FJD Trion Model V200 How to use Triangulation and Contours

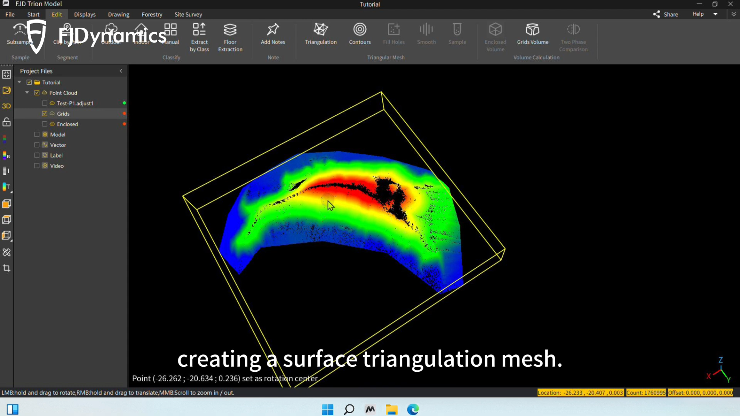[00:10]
Click the edit tab and select triangulation.
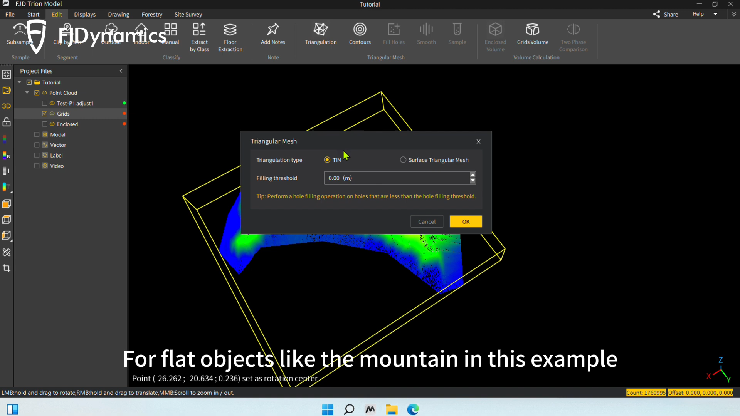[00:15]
For flat objects like the mountain in this example, select the tin option and set a value for the filling threshold.
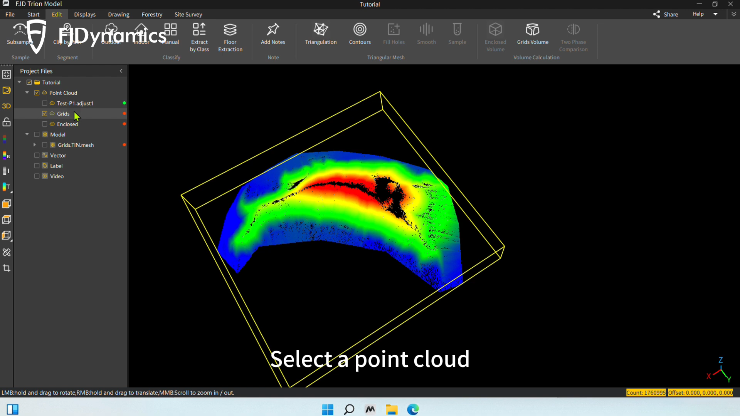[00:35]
Click the edit tab and select contours.
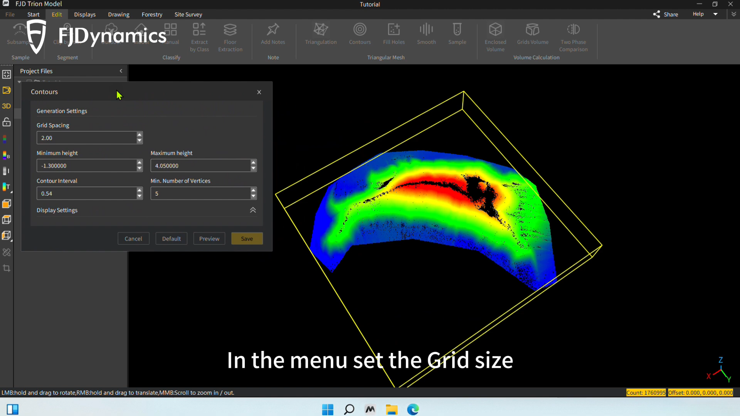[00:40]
In the menu, set the grid size, minimum and maximum height, contour interval, and minimum number of vertices.
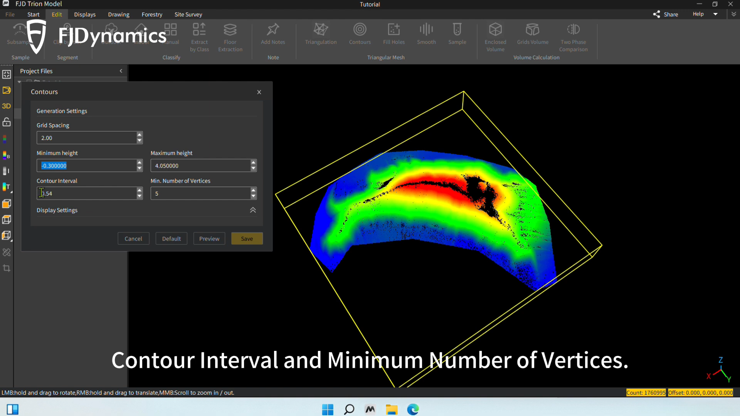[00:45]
Then click preview to view the effect. You can see that there are some unwanted contour lines. In the option of the minimum number of vertices, you can increase the value to filter out unwanted vertices.
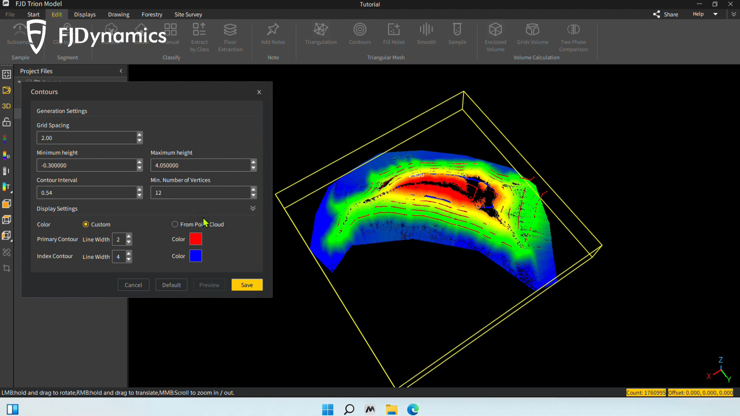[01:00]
In the display settings option below, you can set the contour line style.
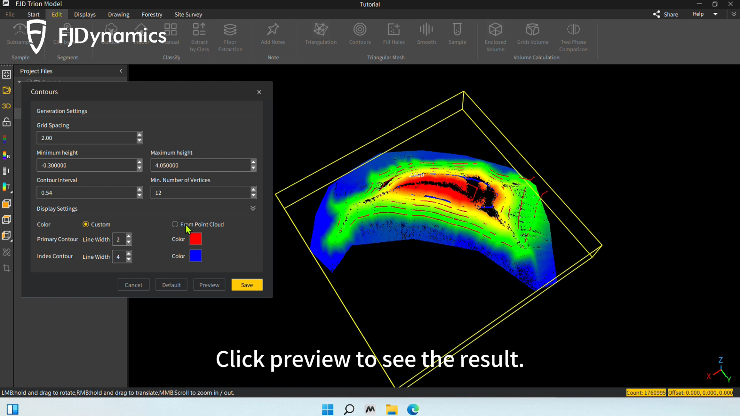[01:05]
Click preview to see the result. If everything is okay, click save to generate contours.